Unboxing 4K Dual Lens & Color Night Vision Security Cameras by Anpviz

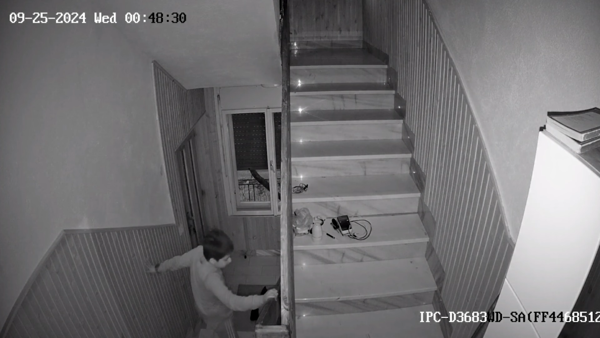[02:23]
whether it's during live monitoring or while reviewing recording footage. One of the unique aspects of this camera is the Dual Light System which includes both infrared night vision and color night vision.
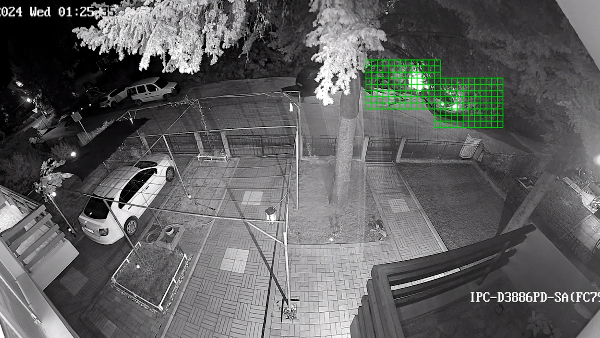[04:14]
The 4K resolution offers crystal clear images with incredible details even when zooming in on specific areas.
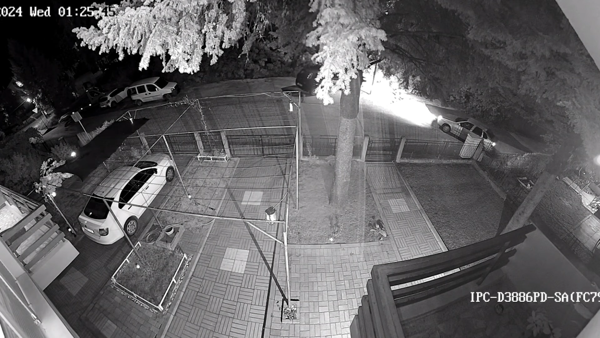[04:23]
Whether is a daytime or night the camera maintains high quality video allowing users to capture crucial details such as license plates,
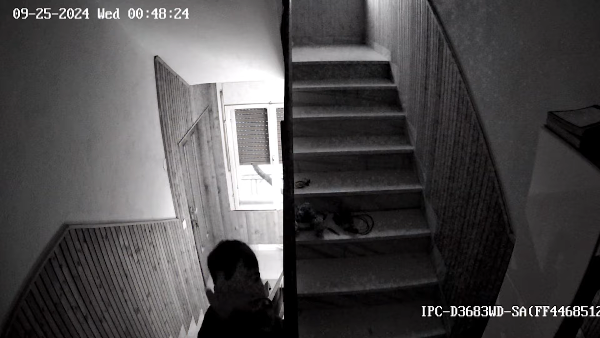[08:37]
The second 8 megapixel camera I decided to place indoor at front of my welcome door. For security reason I choose that place because this camera have excellent night vision color, infrared and supplement light settings that can be changed in app or software. I think that I explained everything about the cameras and must say they are not like ordinary one function cameras.